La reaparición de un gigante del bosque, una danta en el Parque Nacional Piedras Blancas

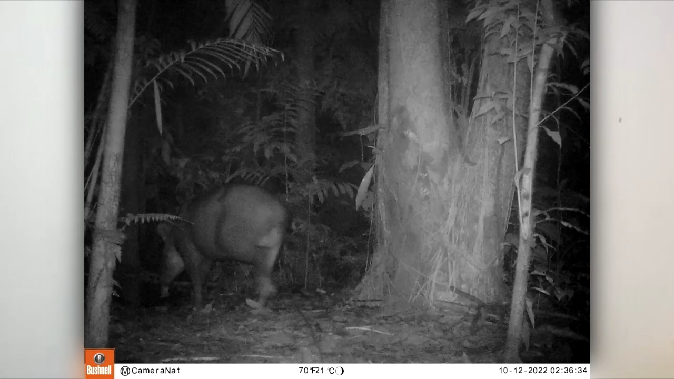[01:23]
pues que en 2020 se había podido observar huellas de dantas y demás, que es uno de los mamíferos más grandes o el más grande de la selva tropical,
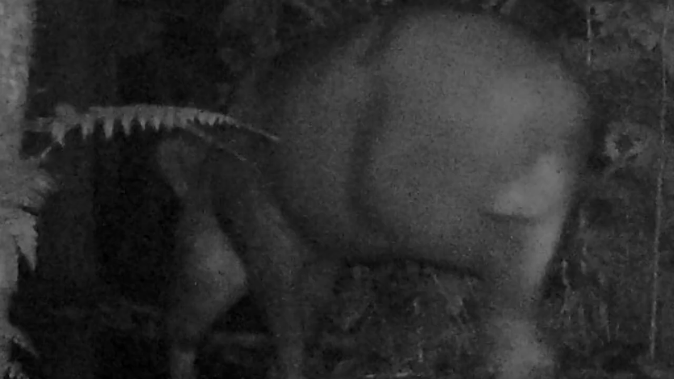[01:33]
y pues hasta este año se ha podido captar ya fotografías a lo que es la presencia de este animal en este sitio,
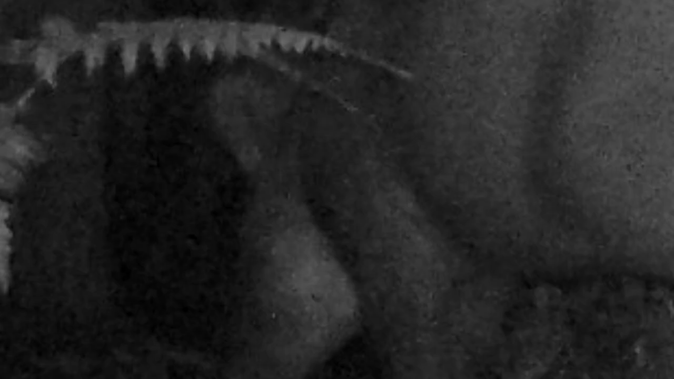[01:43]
y pues es algo que llena de mucha felicidad a la institución, porque sabemos que la presencia de este animal es de gran importancia para el bosque,
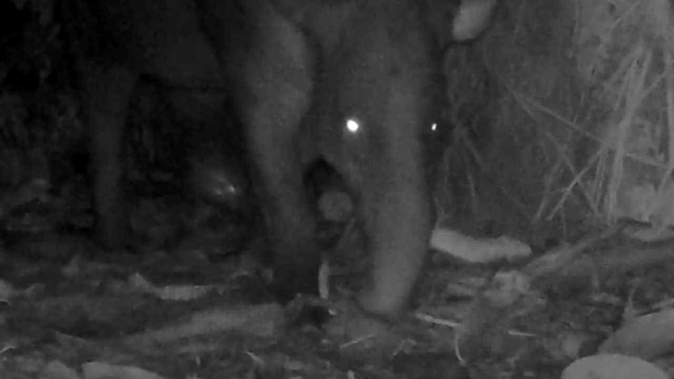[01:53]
debido a que es un gran dispersor de semillas, y eso hace que se genere una regeneración de los bosques.
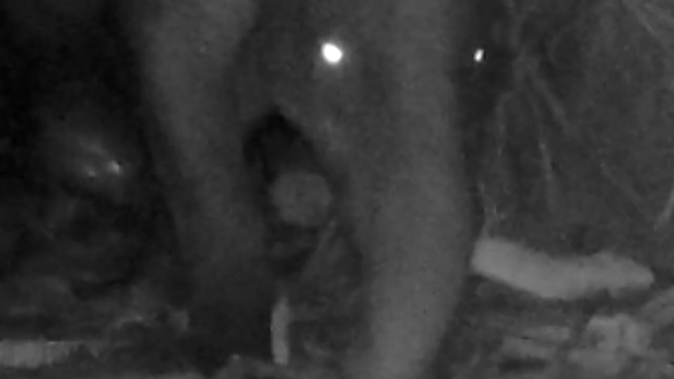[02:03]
Para los guardaparques del centro operativo fue muy importante encontrar las fotografías de la danta cuando revisaron las imágenes de la cámara trampa,
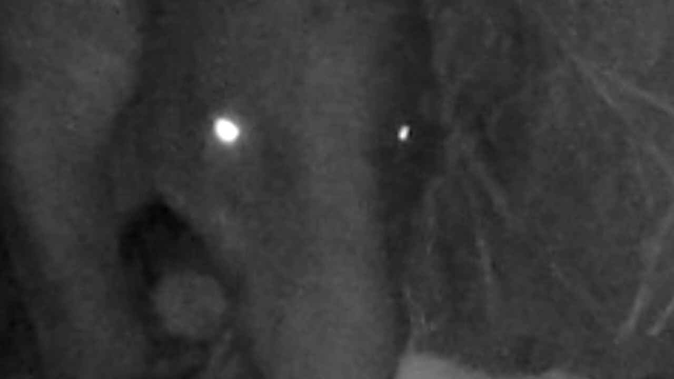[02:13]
ya que tienen casi un año de observar las huellas en los diferentes patrullajes que se realizan en el sector, pero no habían tenido la dicha de poder verla y menos de saber que es un macho. Greddy Porras Guardaparques dijo que estas fotos les motivan para seguir trabajando y dando el mejor esfuerzo para conservar tan bella especie en el parque.